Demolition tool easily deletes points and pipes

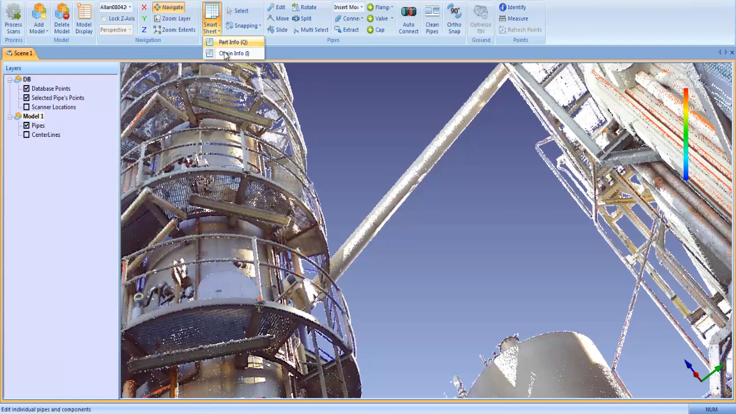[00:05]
The demolition tool in Edgewise Plant eliminates all of the points on a pipe run, as well as the associated pipe geometry with a few simple clicks. With Smartsheet open, click the pipe run to be demolished, then highlight the points along that run by clicking the DB Points button.
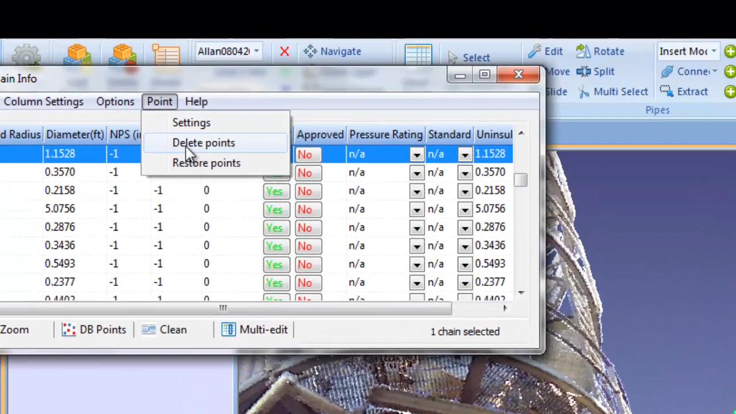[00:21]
In the Point menu, click Delete Points, and the points that correspond with that pipe to be demolished are deleted from the scene. It's that simple.
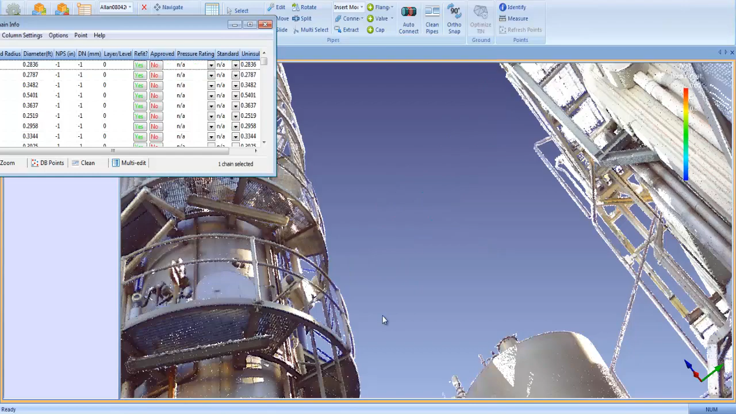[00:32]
Edgewise retains the pipe and point information in a demolition file, which allows you to restore the demolished pipe run at any time.
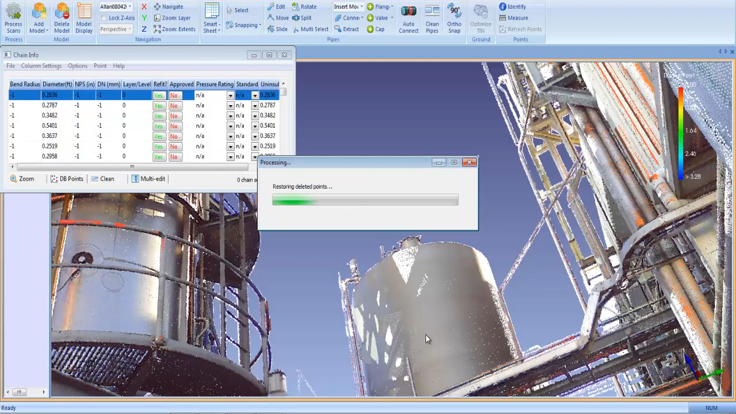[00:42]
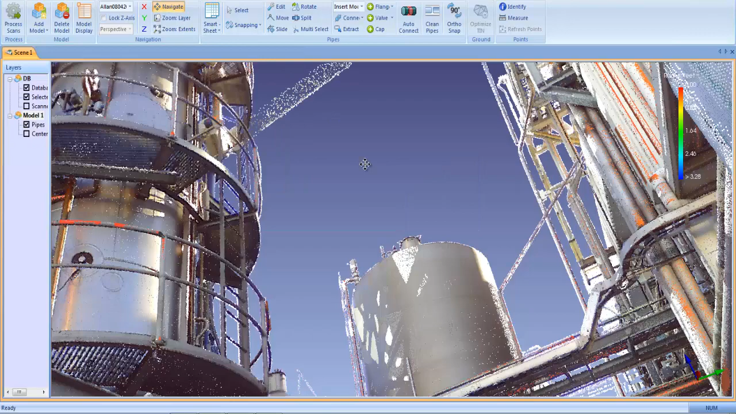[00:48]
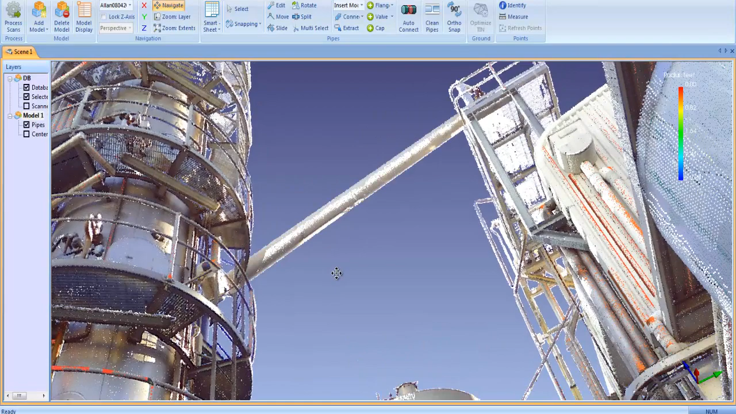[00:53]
Edgewise Plant's new demolition tool gives you a fast and flexible workflow to demolish any pipe run in the scene, eliminating the need to manually model soon-to-be-removed pipes.